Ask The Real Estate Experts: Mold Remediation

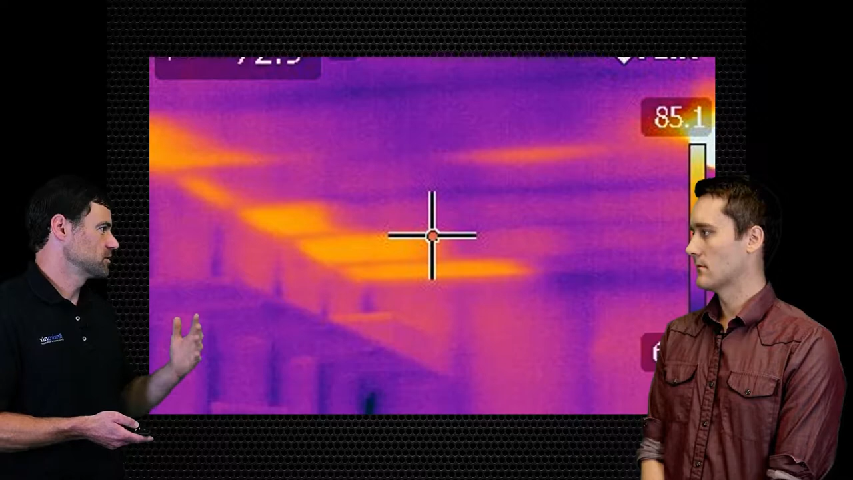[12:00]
So we can make a good judgment call on well there's missing insulation clearly and it happens to be exactly where the mole growth was occurring and extrapolate that to what's happening in the winter. Got it. Okay. Awesome. Well I guess let's go on to the next one. Tell us more about what to do. What to expect in the next slide. Okay.